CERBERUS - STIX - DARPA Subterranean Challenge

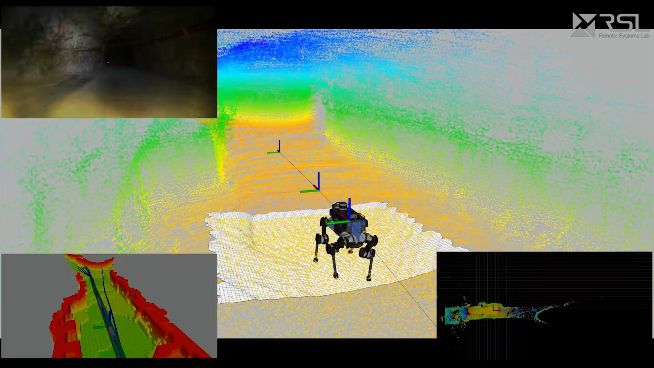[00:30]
Aerial Scouts and collision-tolerant aerial robots facilitate fast access and exploration of underground settings,
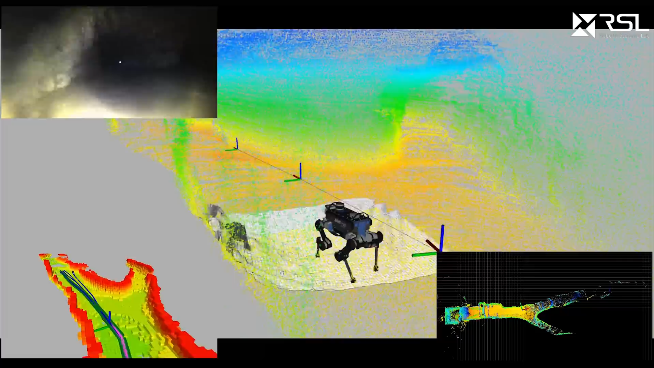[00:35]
while legged robots enable their long-term exploration, despite the often dynamic and rough terrain involved.
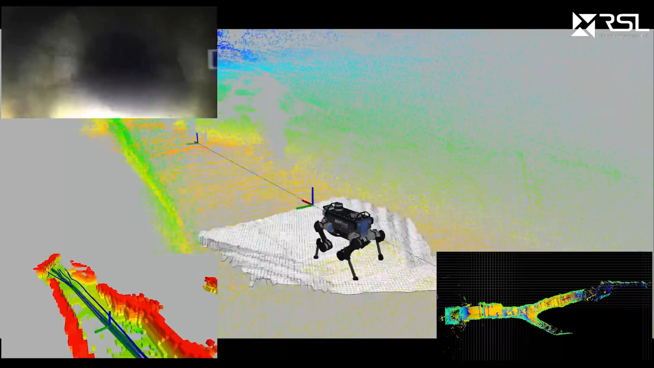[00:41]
Through the fusion of LiDAR, visible light,
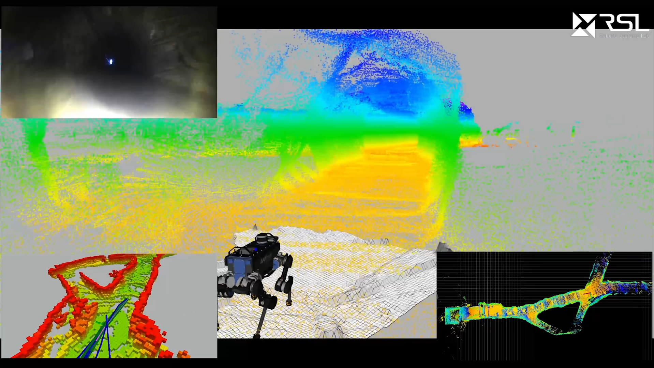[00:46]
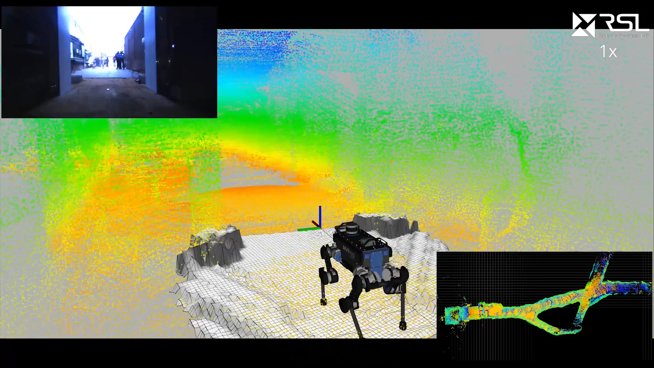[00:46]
and thermal vision alongside inertial measurements, our robots perform robustly even in the dark,
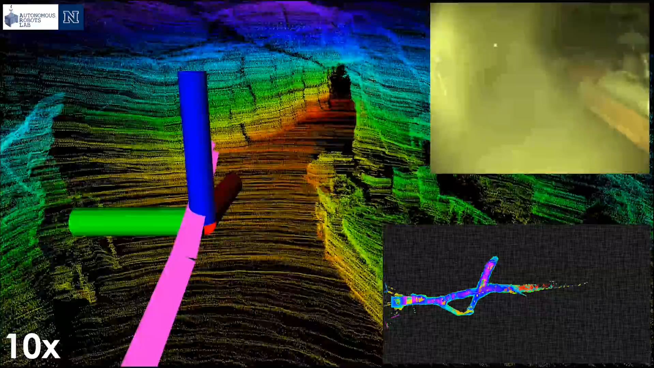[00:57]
on top of this capacity and facilitates exploration autonomy,
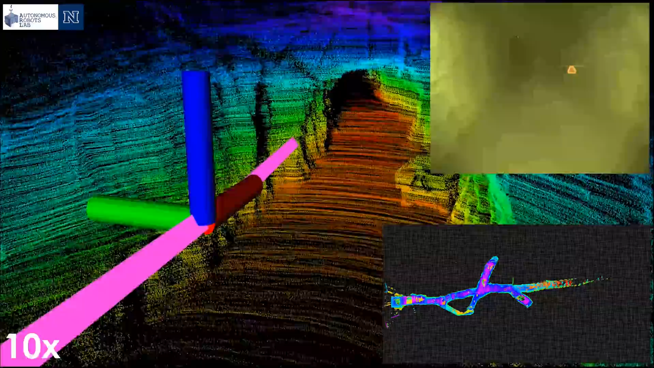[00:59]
while each system respects its limitations and motion constraints.
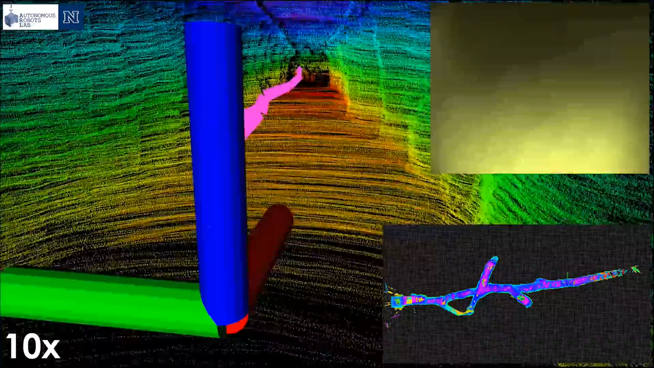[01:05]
Furthermore, Cerebrus also integrates self-deployed communication nodes
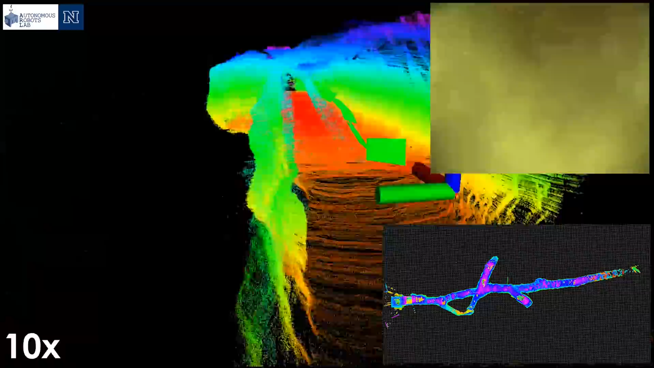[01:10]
that can be bread-grummed to build a network during mission execution.
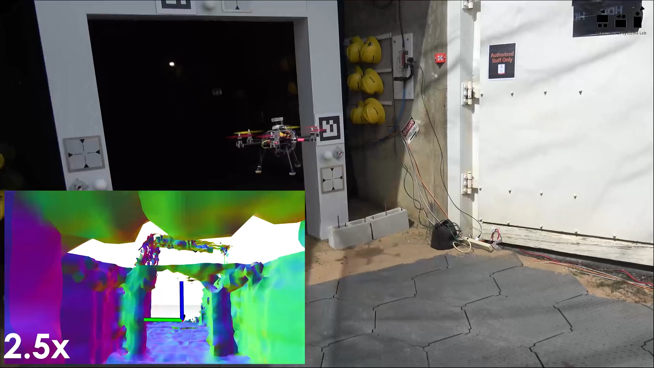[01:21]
developed across multiple institutions and through tight research collaboration.
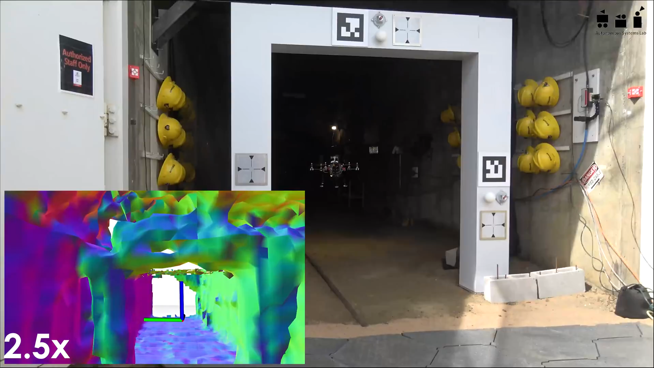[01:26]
The deployed systems operated autonomously, despite challenging conditions of sensor degradation,
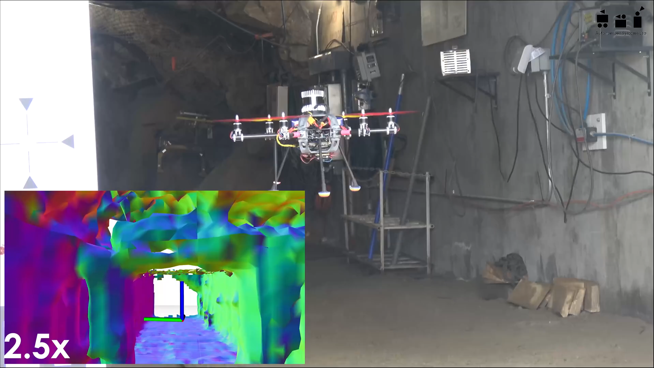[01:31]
and proceeded to autonomously explore segments of the EDGAR underground mine and detect artifacts of interest.